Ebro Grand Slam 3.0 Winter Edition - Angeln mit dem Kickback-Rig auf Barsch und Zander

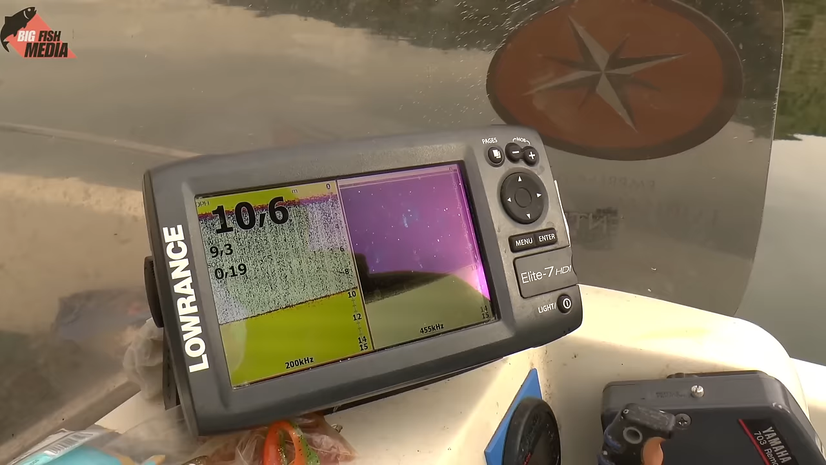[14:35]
In der Regel hat es eigentlich 6-7 Grad um die Jahreszeit,
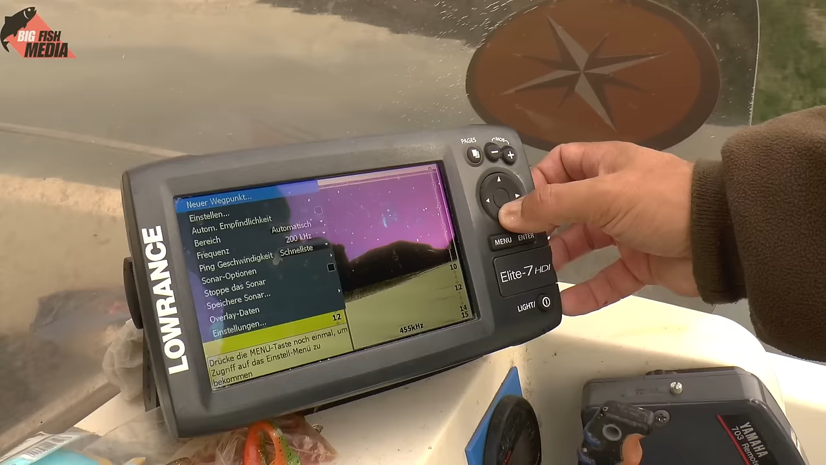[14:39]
die Empfindlichkeit weg, wir haben sehr viele Schwebstoffe im Wasser, das waren Fisch hier.
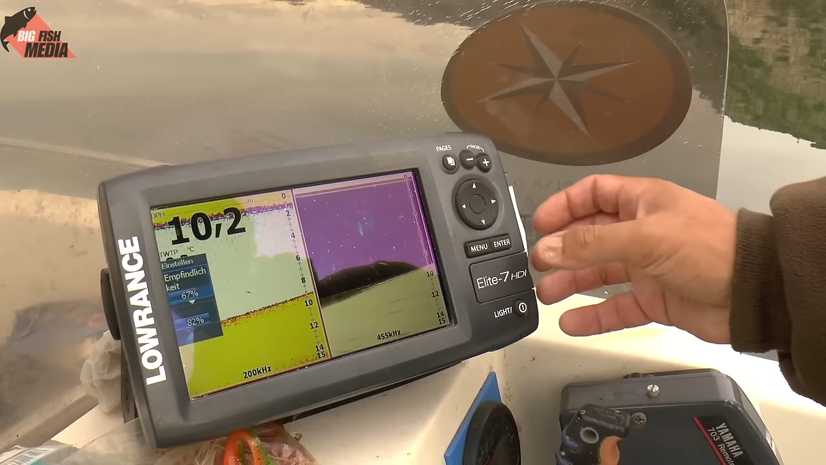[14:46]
Das sind dann halt jetzt so Kanten, wo wir da runter fischen.
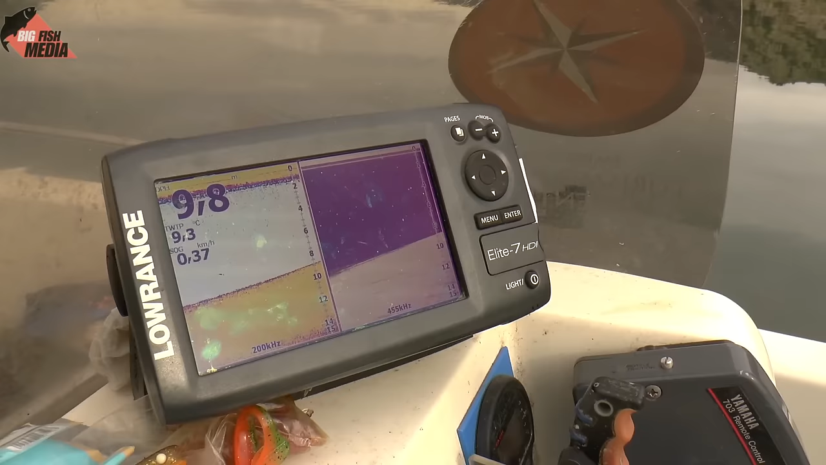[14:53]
On screen: water 9.3°C, speed 0.37 km/h
Hier ist ein bisschen flacher Strumpf. Vielleicht werfen wir die Kante oben ein bisschen.
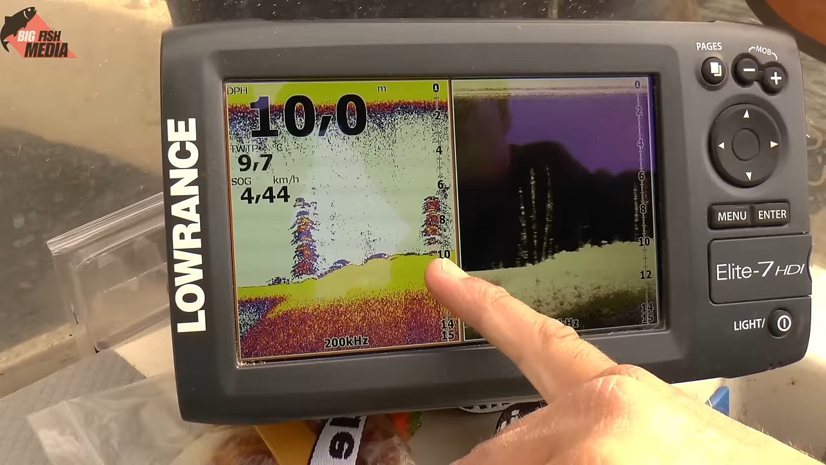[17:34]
On screen: depth 10.0 m, water 9.7°C, speed 4.44 km/h
Da sieht man schön die einzelnen Bäume mit den Ästen. Und hier kann man manchmal meinen, dass es ein Fischschwarm oder was ist. Da sieht man dann genau die Bäume schön, wie die Äste rausgehen. Und hier liegen auch Fische dabei.
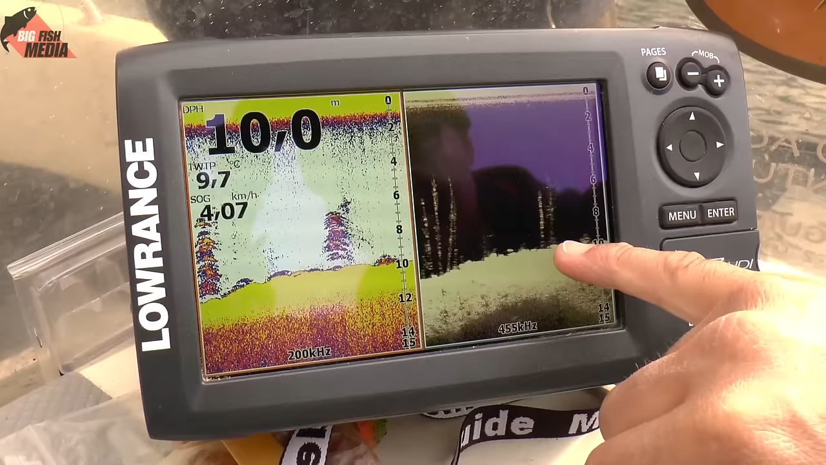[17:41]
On screen: depth 10.0 m, water 9.7°C, speed 4.07 km/h
Downscan weiße Punkte. Und hier sind's die kleinen Sicheln. Tipp ich mal, dass der Fisch dazwischen liegt.
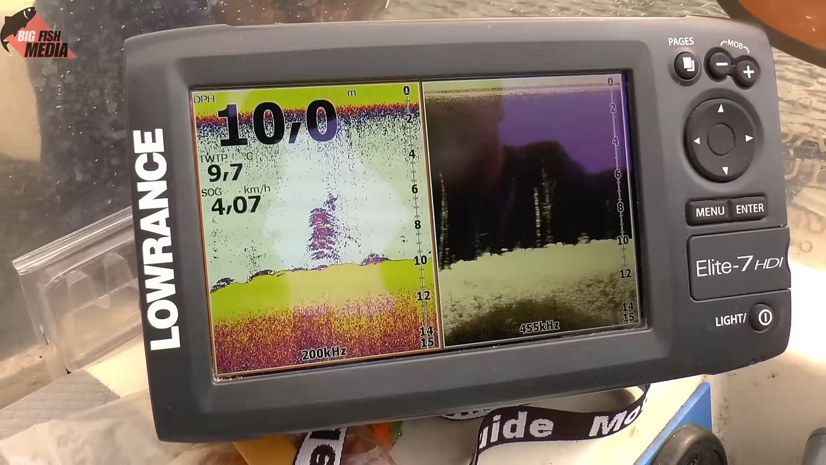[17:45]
On screen: depth 10.0 m, water 9.7°C, speed 4.07 km/h
Das sind zum Teil Bäume, die bis knapp unter die Oberfläche reichen.
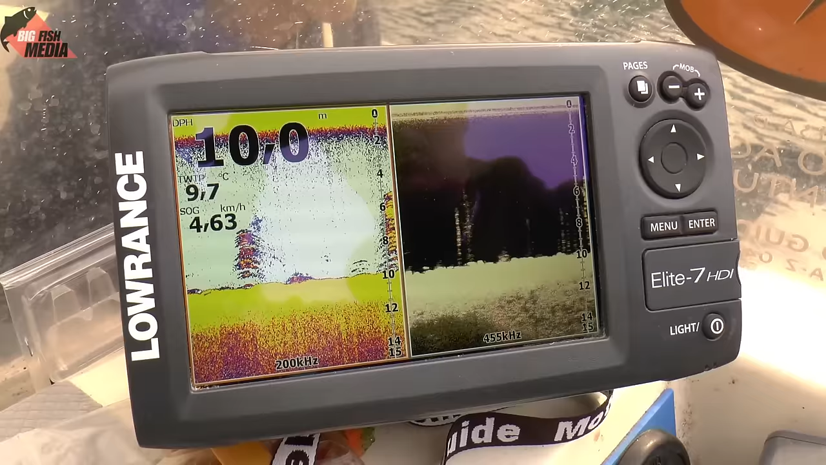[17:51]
Nächster Baum. Das ist ein Fisch dazwischen.
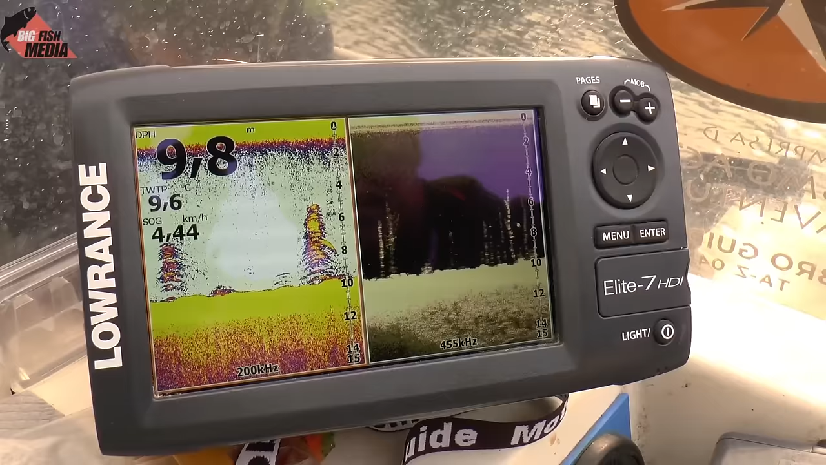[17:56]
On screen: depth 9.8 m, water 9.6°C
Den sieht man dann hier als die dickere Sichel. Hier kommt schön einer hoch.